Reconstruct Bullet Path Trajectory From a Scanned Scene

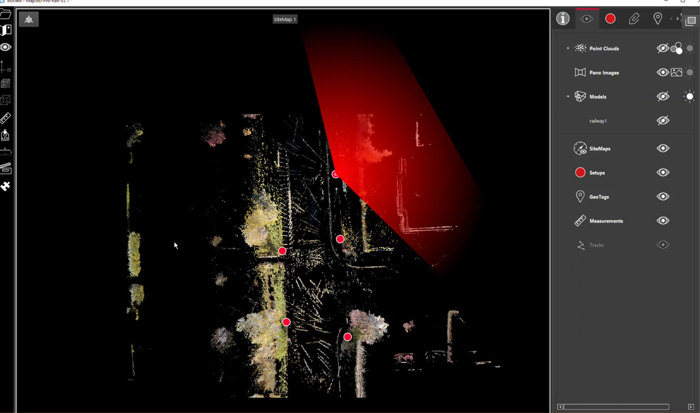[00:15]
so I'm going to bring up my example that we looked at earlier, and I know that within this setup
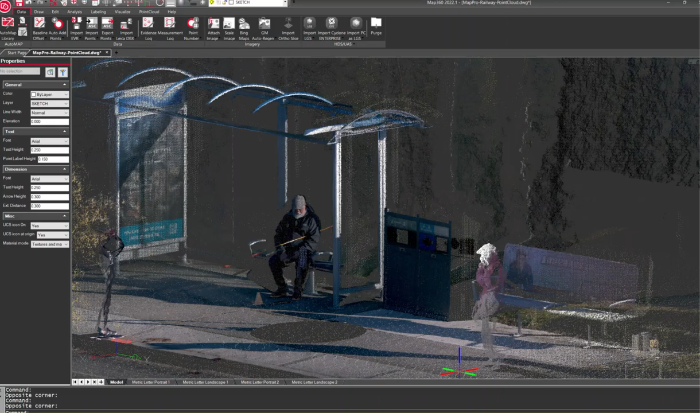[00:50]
and then we're going to go draw a trajectory cone from this data and then bring it back into TrueView at the end of the day.
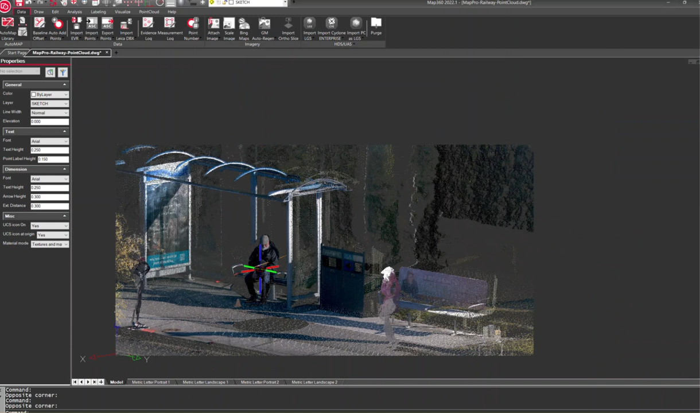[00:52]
So if we bring up Map360, we've got the same scene here, except we have all of the data.
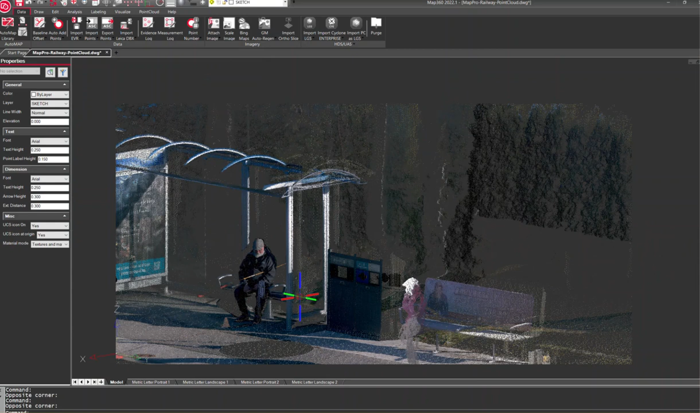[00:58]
So we have all this point cloud data, and one of the things we'd want to do is
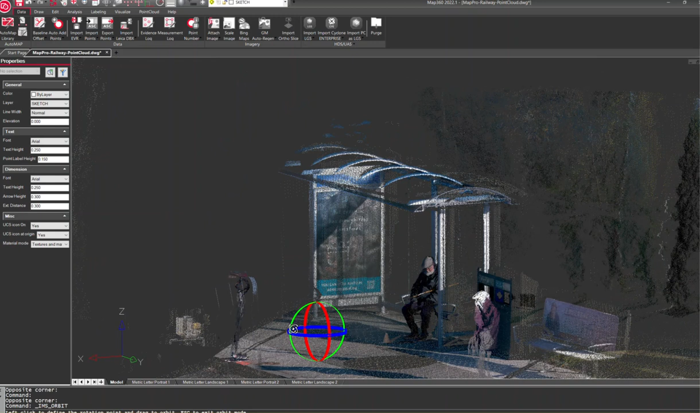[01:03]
kind of limit what we're looking at.
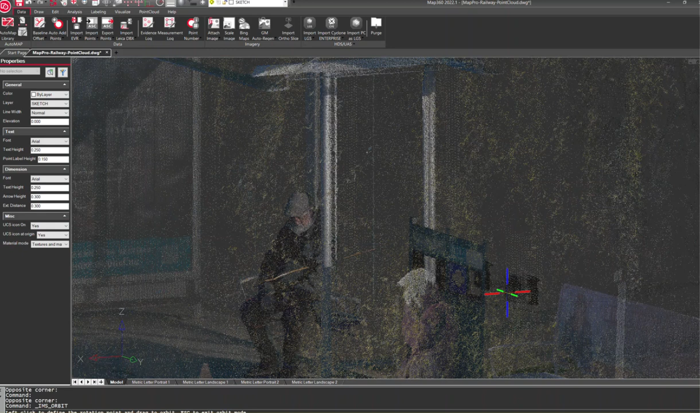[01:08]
We don't want, because we don't want, we need to kind of focus in here on just this little bit of data so we can draw our cone.
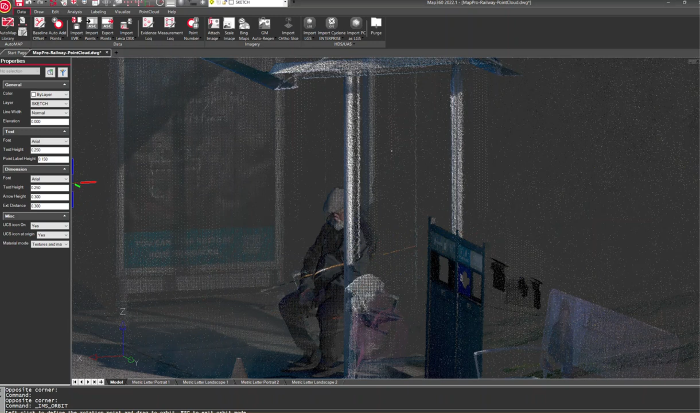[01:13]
So part of the way that we would do that is I know I'm sitting in my,
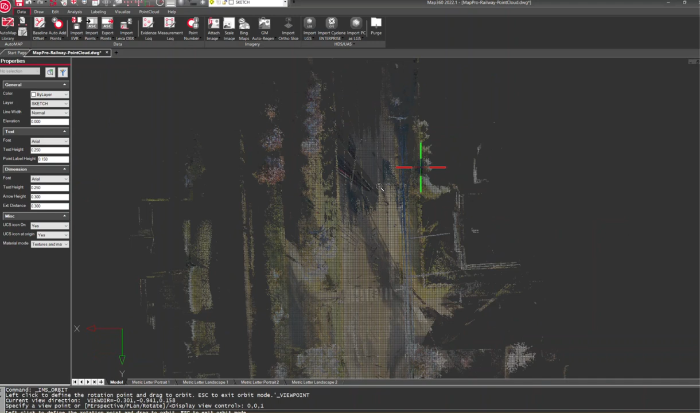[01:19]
this bus stop right here, and let's have a look at a top-down view.
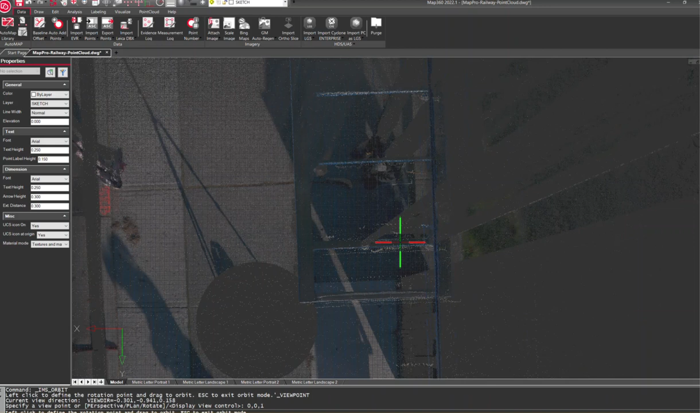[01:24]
So when we're doing rods like this you really want to delete,
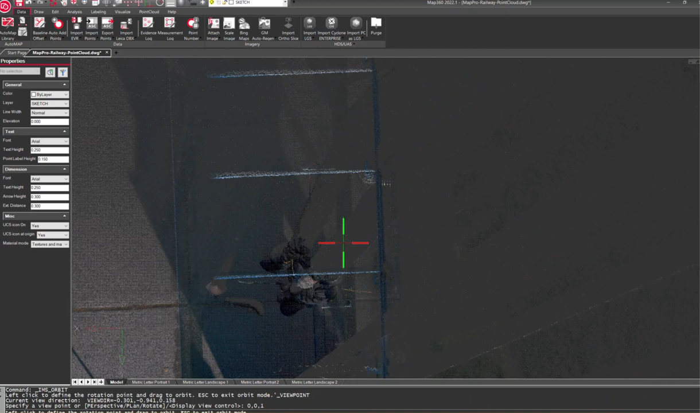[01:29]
you know, only look at the points that you want to use. So I can see the bit of the rod here, but to make that easier to see,
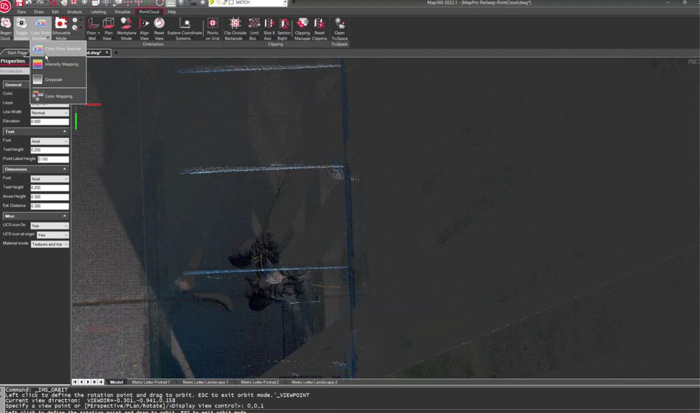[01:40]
one of the things you can always do is change into intensity mapping here.
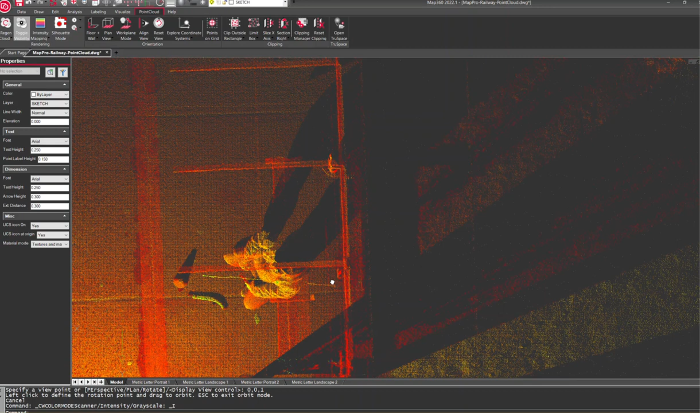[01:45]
We get a little real clear picture of what we want. There are different modes, like some people prefer working in grayscale to see that, and you can, but I find that using intensity mapping it works really well for this, for picking out this rod information. So to not see the, we only really want to work with the points that we want to work with. So we're going to do a clip,
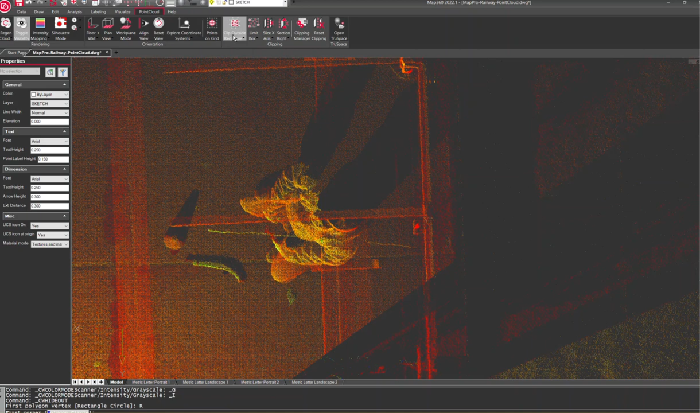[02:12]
and I'm going to click on my tools here to click, clip out anything outside this rectangle. So once I kind of set the boundaries here, I'm only going to be looking at this a little bit of point cloud data.
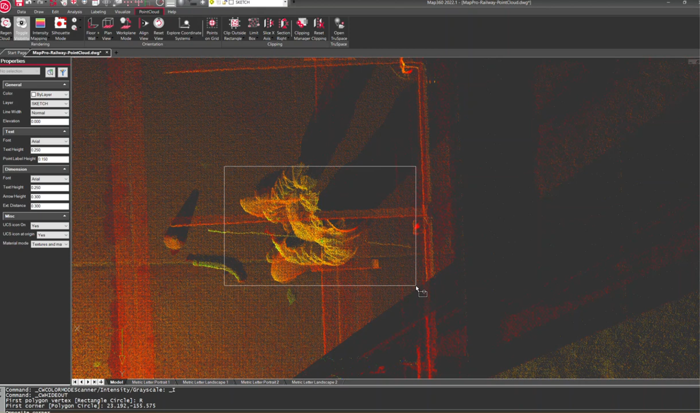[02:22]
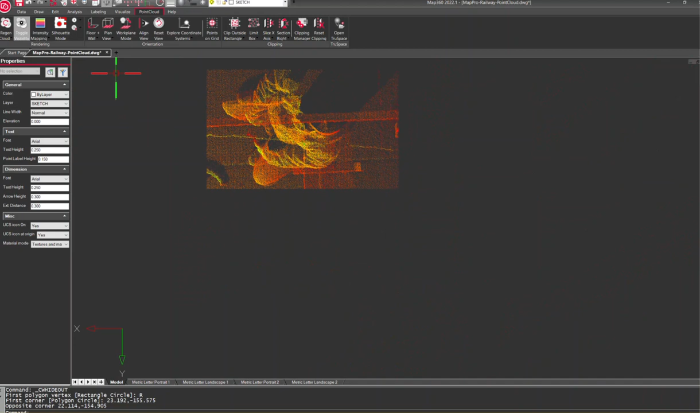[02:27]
And if I change my perspective here, we're going to see that we have some good information to work with,
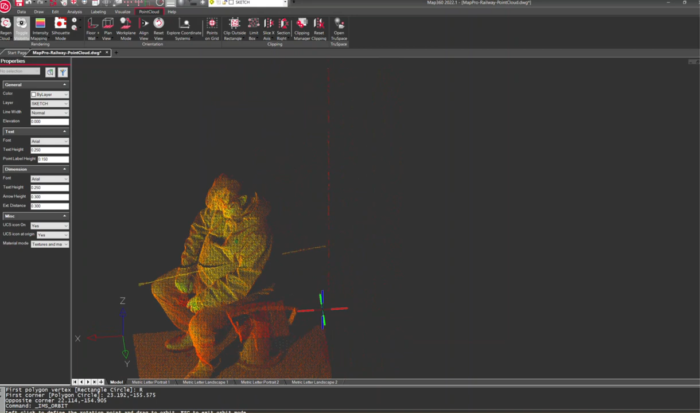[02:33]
and it's nice and clear for us to kind of grab this data for this trajectory rod.
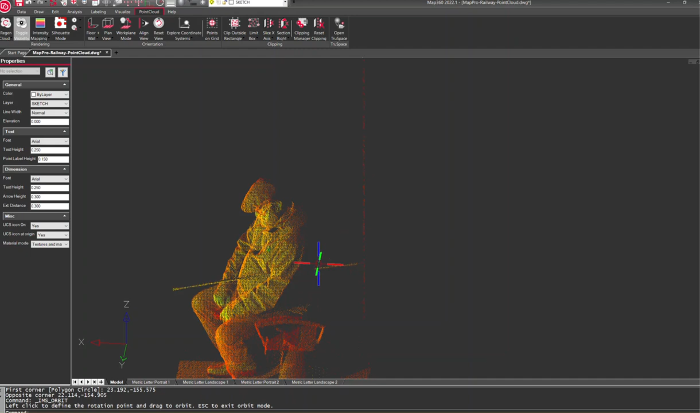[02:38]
So the next thing we would do is pop up under analysis, and we'd grab our bullet path reconstruction routine. So in here, this allows us to set up all our settings. We can either pick points along this point cloud information or fence it. I'm going to use the fence option here, so I just have to go around this data,
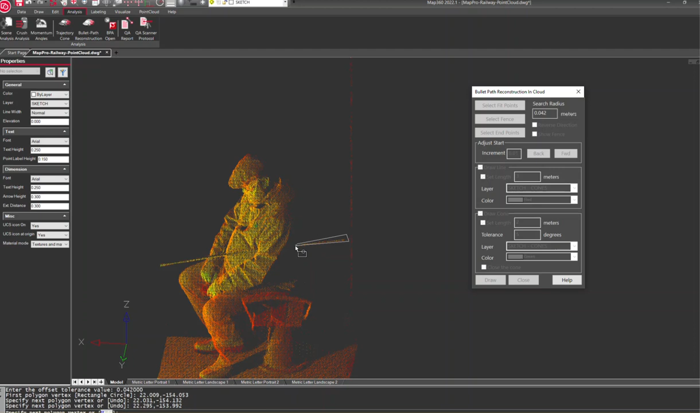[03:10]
and make sure this rod is included.
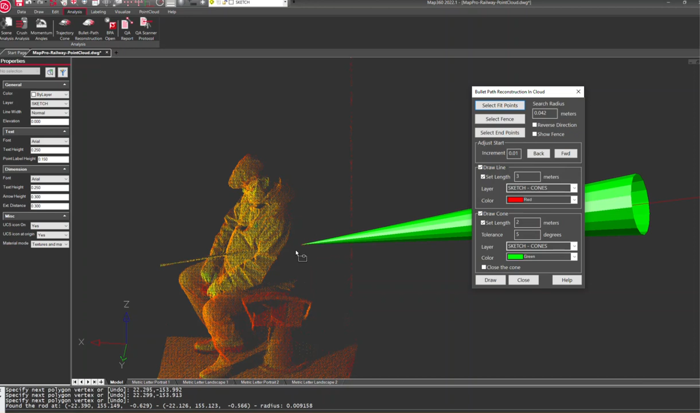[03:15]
And hit enter, and basically it's going to center right along that rod, and draw my line right out from there.
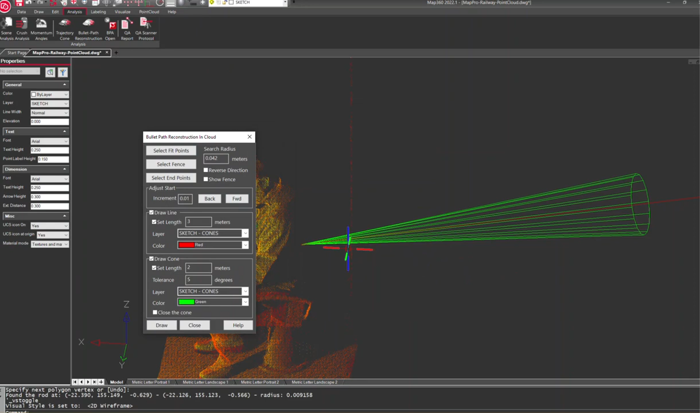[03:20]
So now we've got our cone, we can fine tune a little bit. If we want to take it forward or back, we can. I might bring that in a little closer. We can set the length of the cone, we can make it closed or open. We can have it set for 2D wireframe, but we can make that realistic if we wanted to. I'm going to go back to wireframe here.
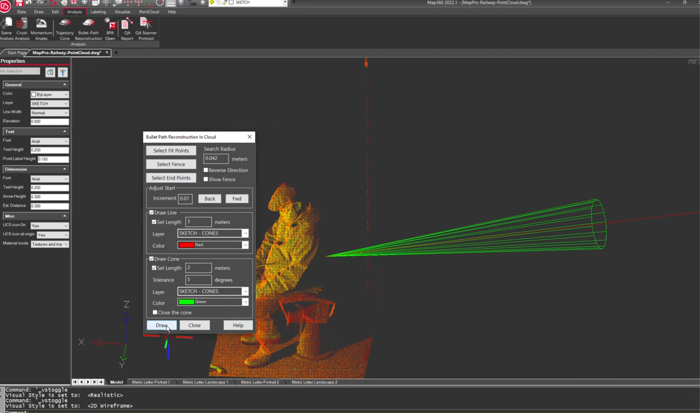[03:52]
And once we're kind of done with the routine, we just hit draw, and it's going to, that's now going to become part of our drawing here.
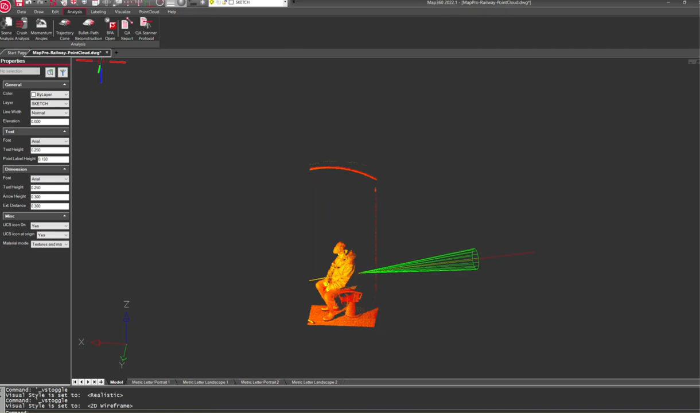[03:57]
So we can now have a look around this cone and see,
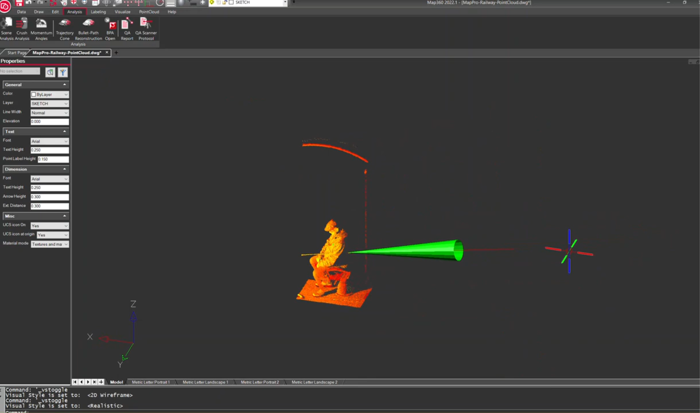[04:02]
check what it is in the full point cloud.
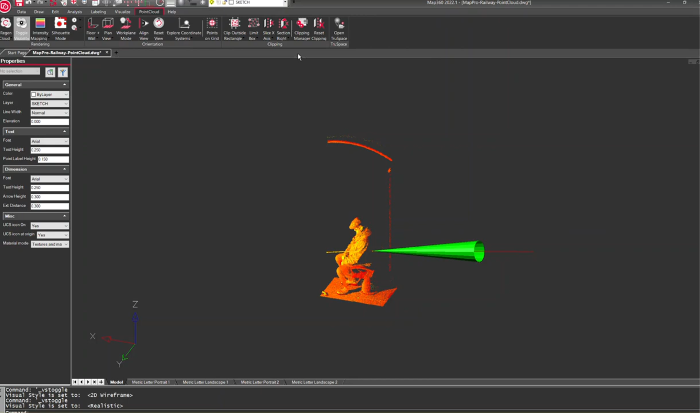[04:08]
We can turn off our clips to get an idea of that as well.